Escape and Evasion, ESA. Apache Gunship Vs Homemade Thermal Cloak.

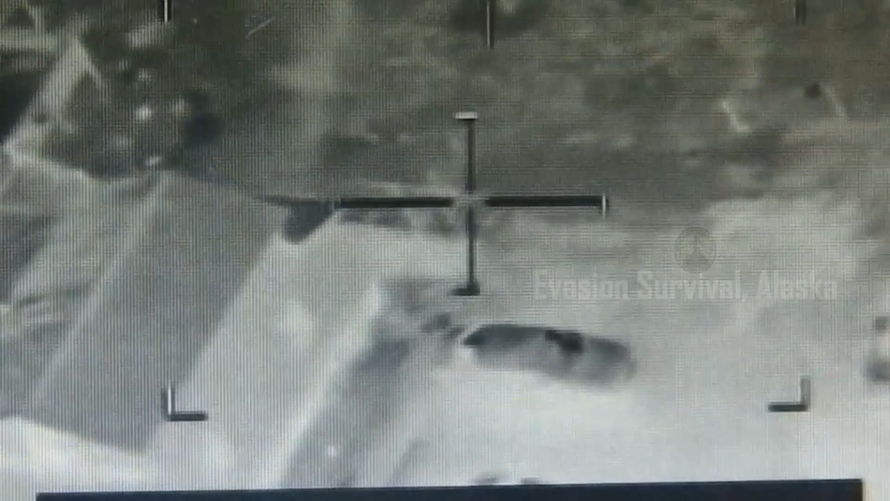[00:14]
Also, if you could tell me if it would be the north end of the tarp or the south end of the tarp?
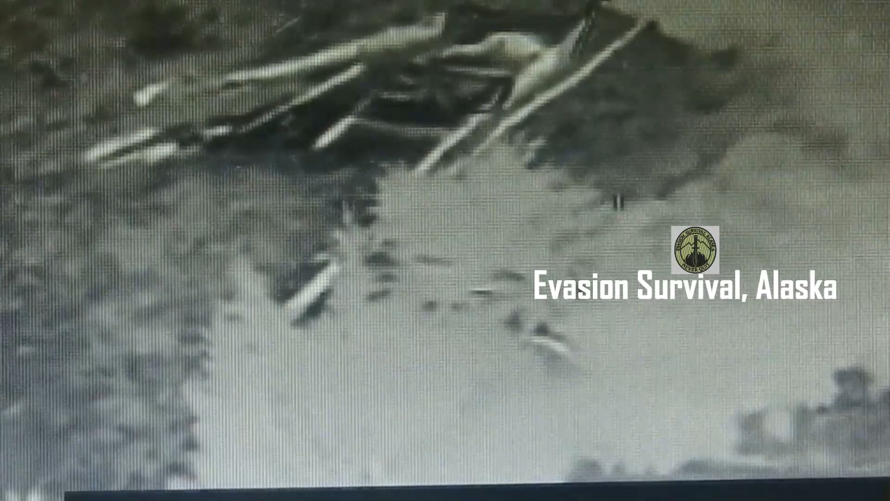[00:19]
The north end is where I can see the signature. I see nothing on the south end. The only reason I know there's something underneath it is because I know what's in there at the north end. By the other hand, it would be hard to see.
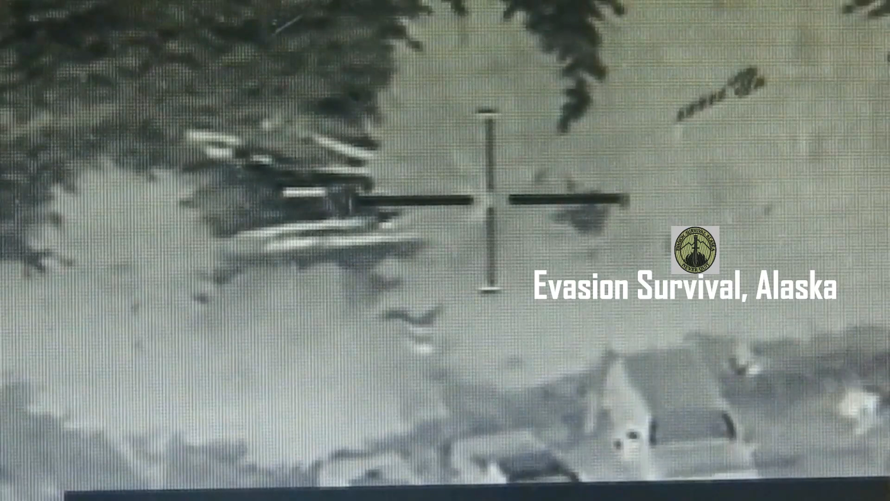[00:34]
If the south end is black, no hot spot at all. Roger. Hey, get eyes onto the south end. Come out. You can see the difference. Can I tell them to stand by? I've got to wait for this tree. Roger. Reposition.
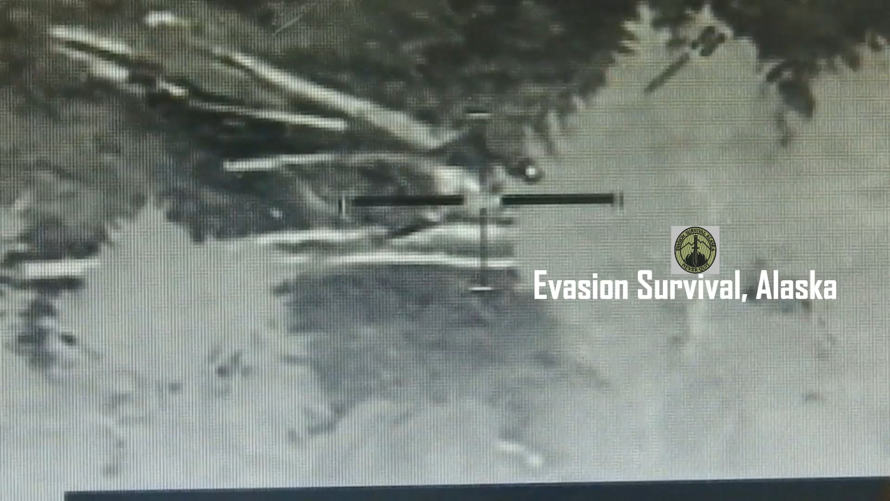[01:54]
I'm coming out. Alright, stand by, I want to reposition.
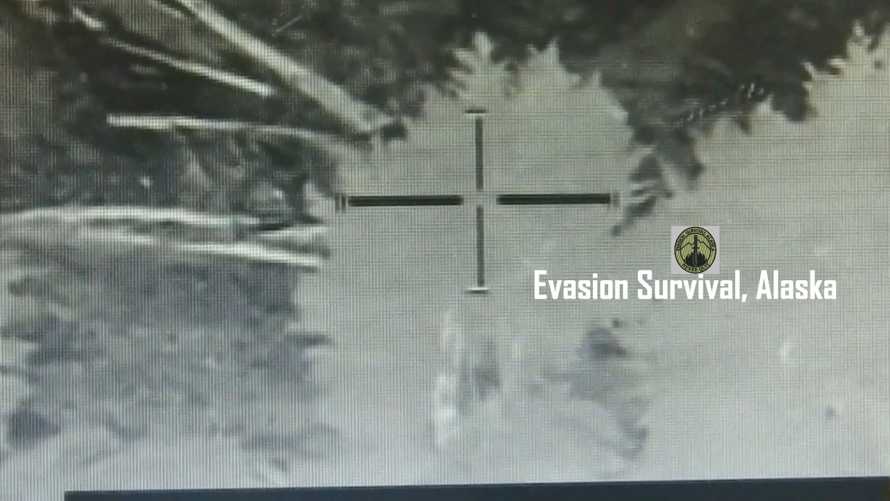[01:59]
There he goes. Alright, I see you out there. Alright, I see you out there.
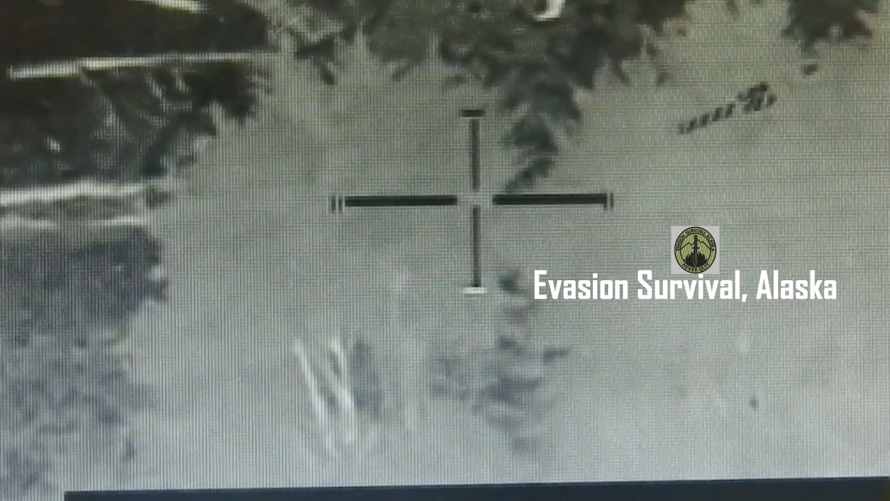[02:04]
Now go, go ahead, go back underneath.
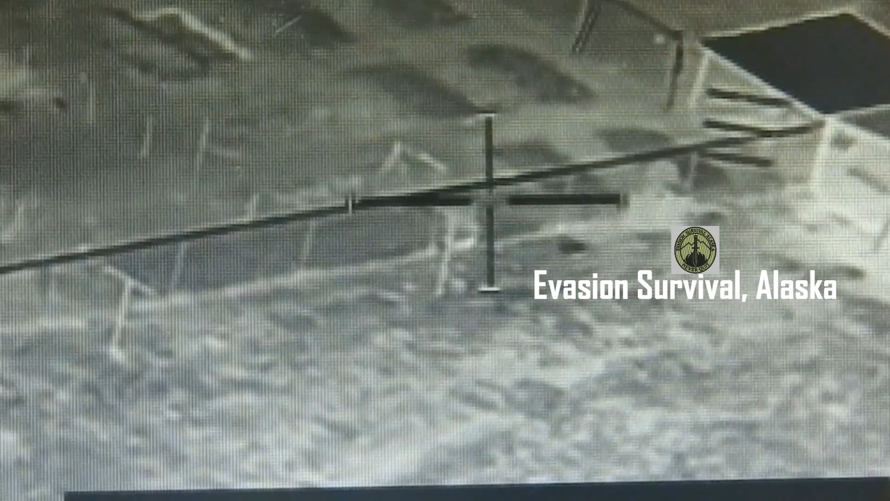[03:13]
I see that the door's open to the chicken coop. The, uh, chicken, you guys coming up behind her.
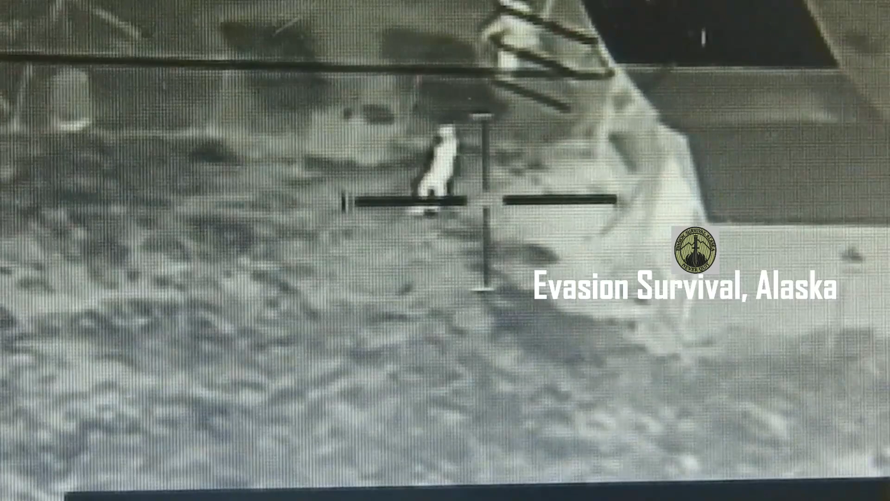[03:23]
I have some meat-looking insurgents next to a rocket rail. I have three.
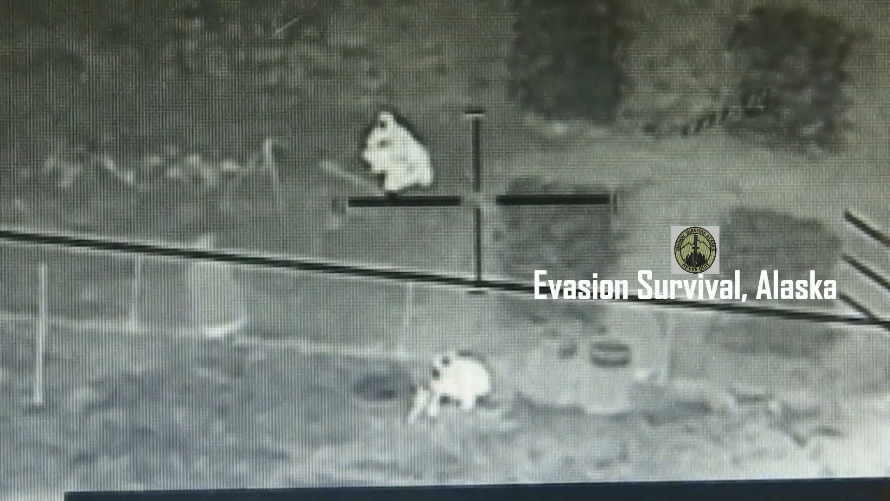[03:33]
One in the, uh, northwest.
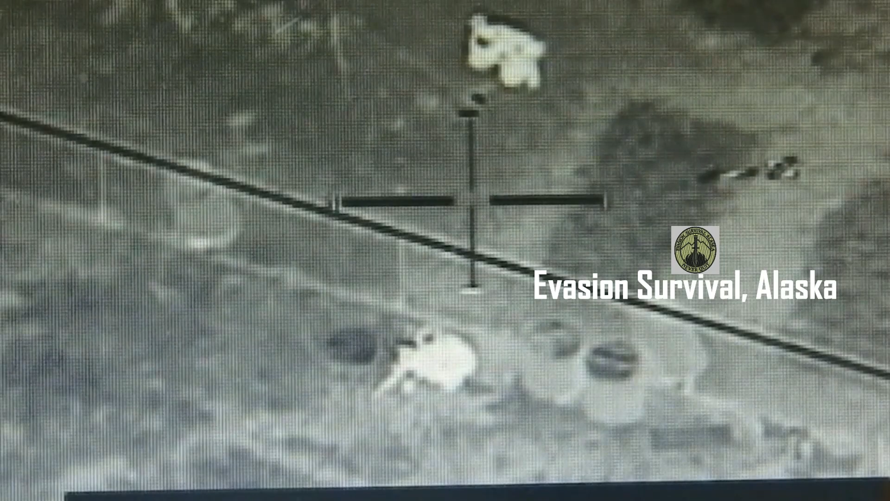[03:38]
And on the east by the fence.
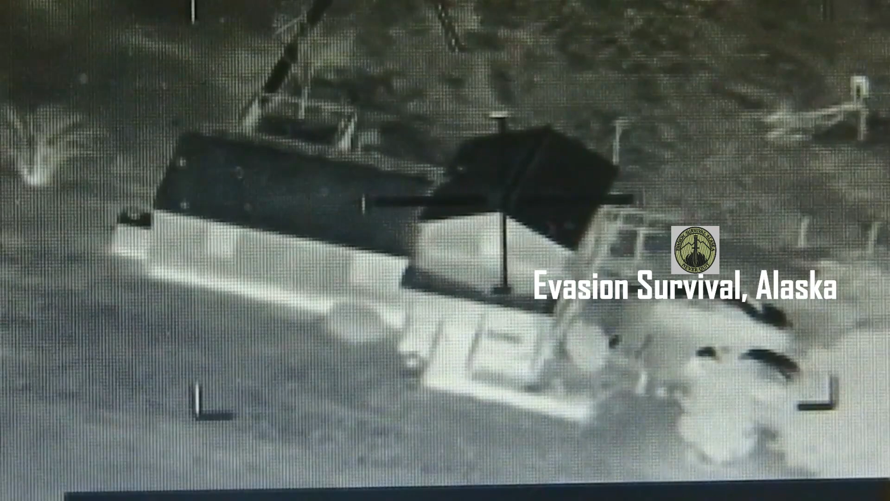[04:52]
Stop. 30. All right. Okay, this is a good train right here. Yeah. Okay. We're still in the same proximity of where they were when they were tied. Go ahead and take them off. Oh, wow.
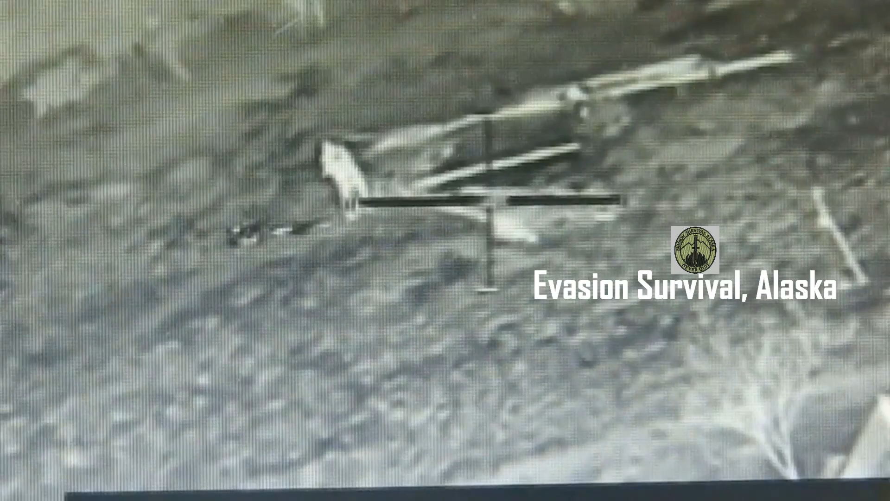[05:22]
Let's put it back on again.
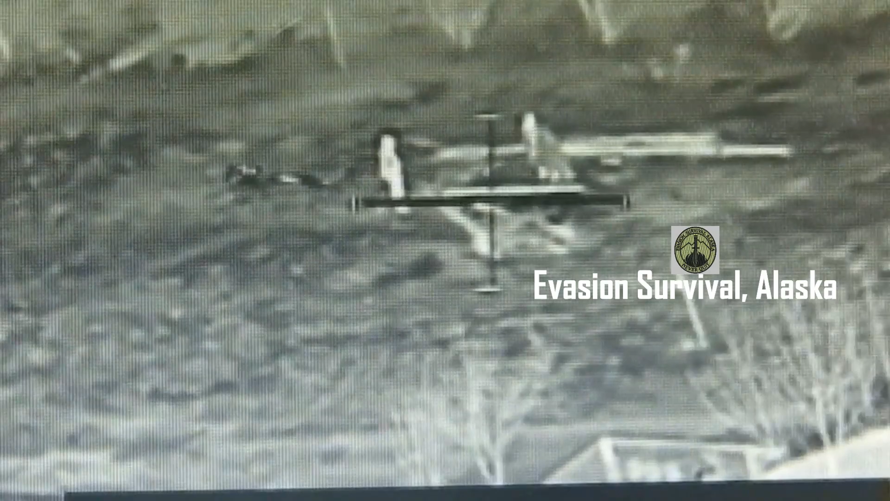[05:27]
All right, now put it back on.
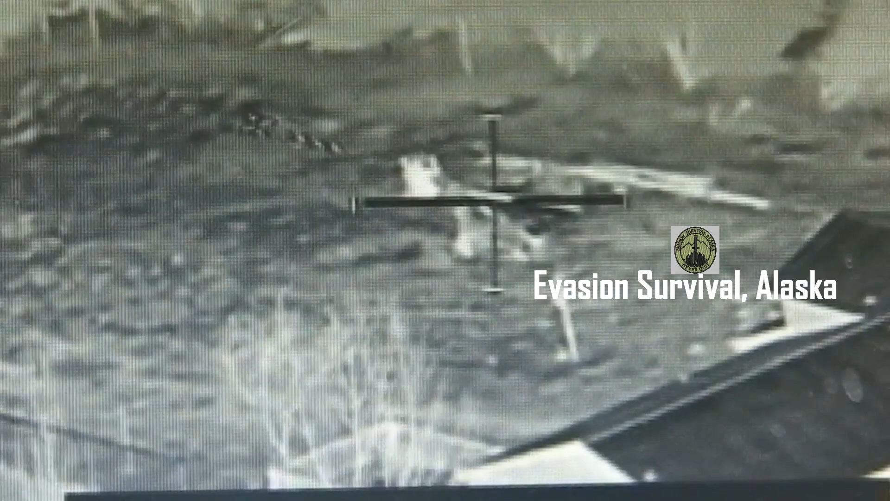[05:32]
Yeah, you can't tell shit. That's pretty good, dude.
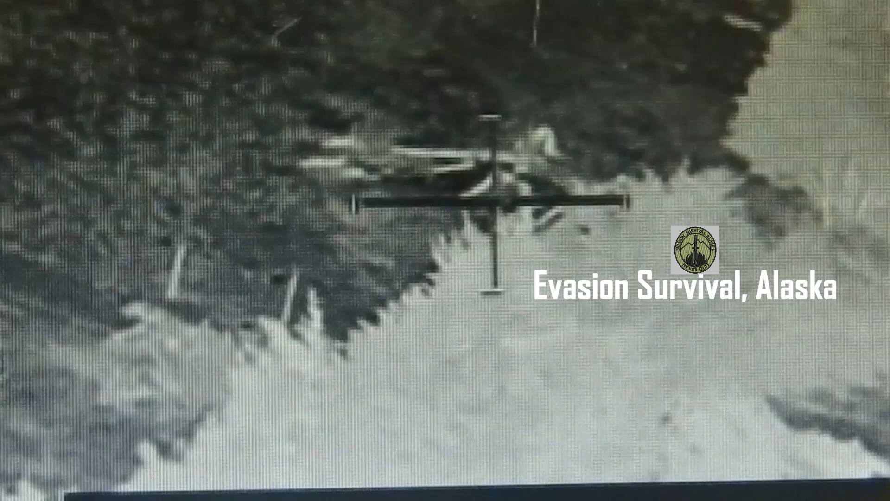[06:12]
Might just be the angle on that. But you wouldn't be able to think out what it was. Okay. Yeah.
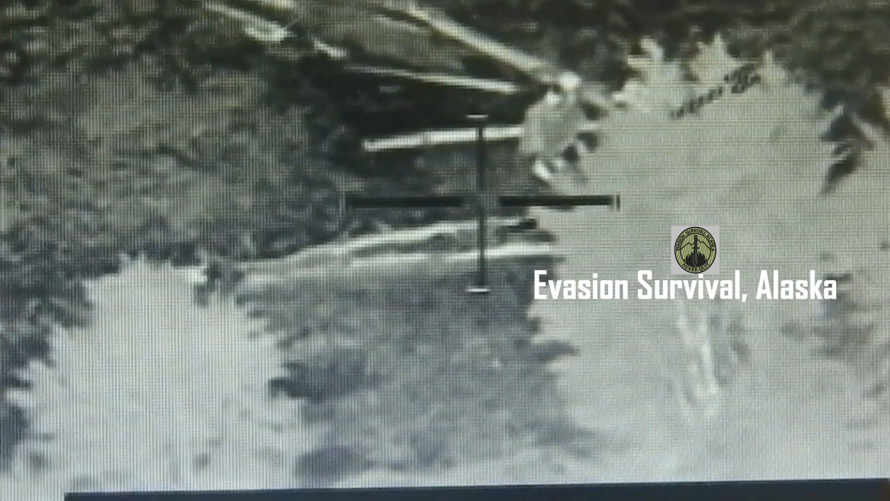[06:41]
Yeah. On your head. One o'clock tracking.